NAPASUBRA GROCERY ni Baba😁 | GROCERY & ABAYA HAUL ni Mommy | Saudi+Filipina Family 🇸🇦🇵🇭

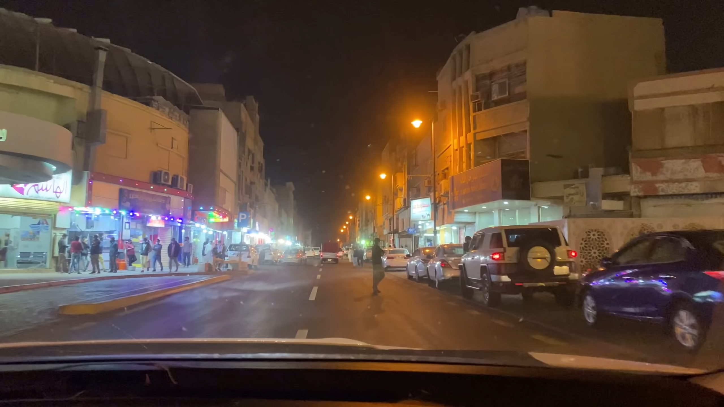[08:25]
And this Baladia building, since 70 times, the building behind us.